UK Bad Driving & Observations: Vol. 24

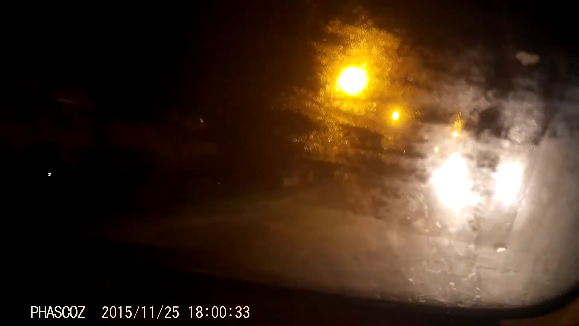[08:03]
Lights. So, a black car without their lights.
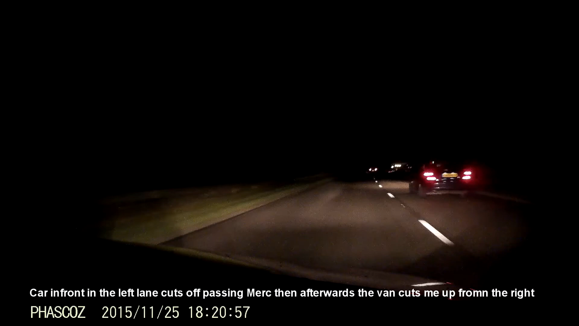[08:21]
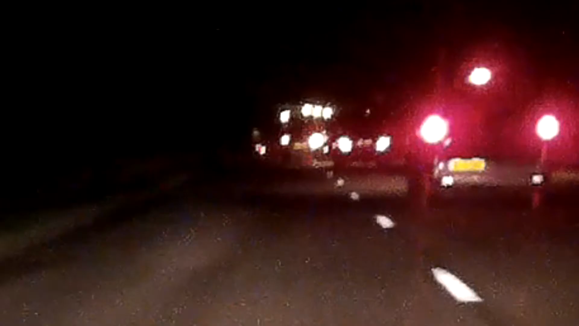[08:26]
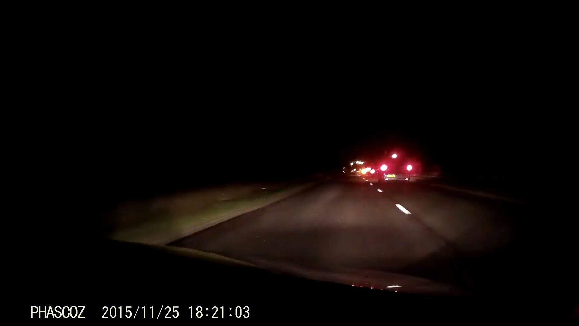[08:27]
What? Your car. What did he do? Right, just cut him off. Do you see Mercedes lights? Yeah. Pick your single trigger space. What? Why? Why? What did he do? He just cut me up. You're missing these brake lights, they were flashing. Yeah. Do you know what that means? They're braking. And Ali, but Ali's leaving.
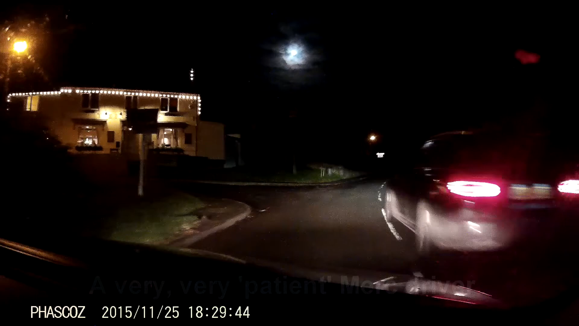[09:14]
Just to get one junction ahead.
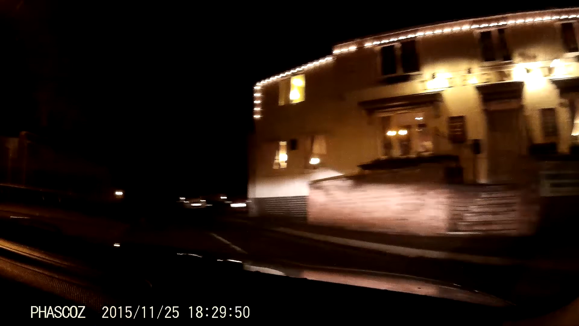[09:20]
1 minute ahead. So, in the town right is when right to go straight on. Yeah. What indicates the right to go straight on?